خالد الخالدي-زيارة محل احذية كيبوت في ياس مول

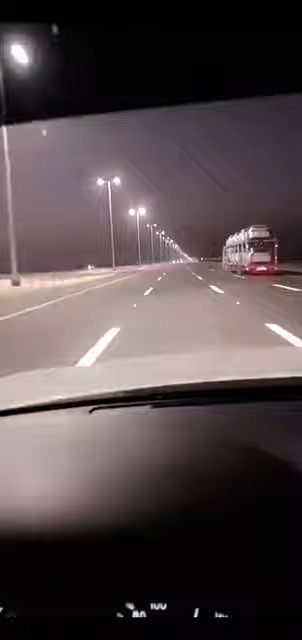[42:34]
أي بلاد في الدنيا العودة فيها هاي واي هالنمونة؟ خد دولي في ليتات هالنمونة. والله يا أبوك ما استوى لا في أمريكا ولا في أوروبا ولا في أفريقيا ولا في آسيا، ما يوجد إلا في الإمارات. خد دولي إنارة هالنمونة. انتوا يا جماعة الخير شرجوا وغربوا سيروا أي بلاد في الدنيا العودة، مستحيل تلقطون خط دولي في إنارة بهالجمال.